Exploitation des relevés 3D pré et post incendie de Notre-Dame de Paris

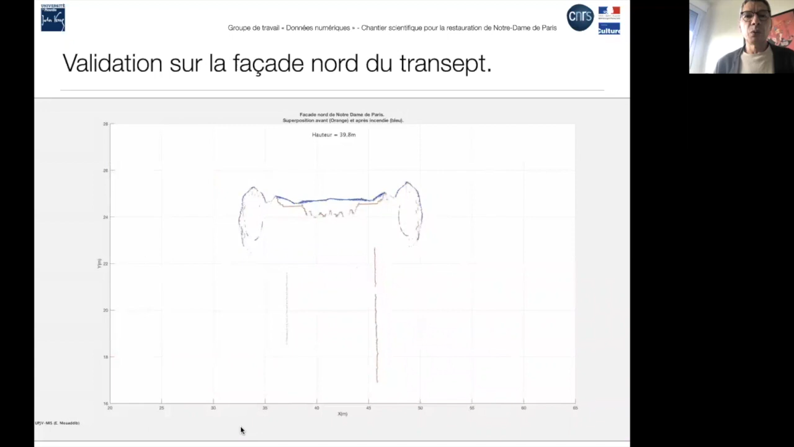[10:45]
Donc, on a fait ça pour plusieurs parties du monument.
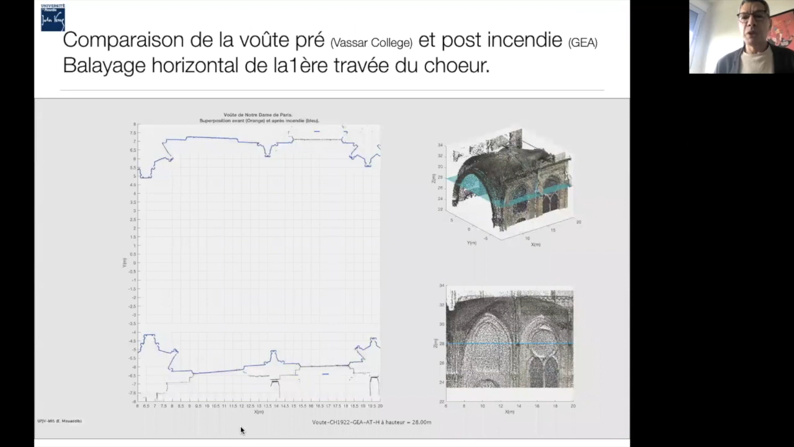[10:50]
Et puis, on va le faire aussi en zoomant sur des parties un peu critiques, notamment ici, la voûte de la première travée du chœur. Donc, toujours en superposant les coupes dans les deux nuages. Donc, sur la partie à droite, on voit en fait l'évolution du plan de coupe
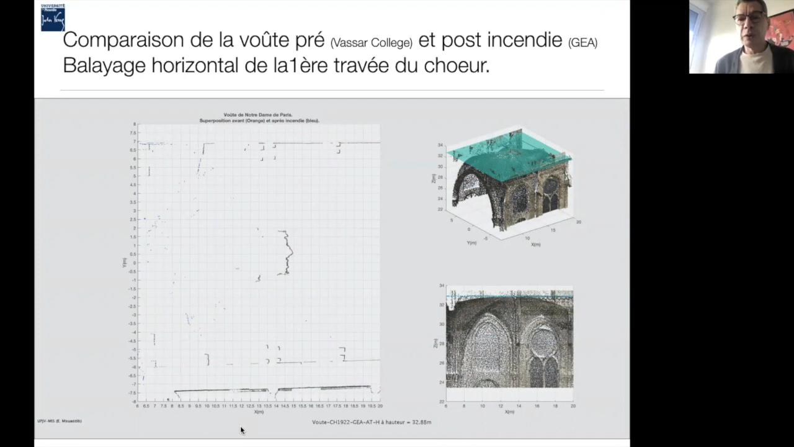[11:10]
en vue perspective et en vue de côté. Cette deuxième vidéo, en fait, concerne la même travée.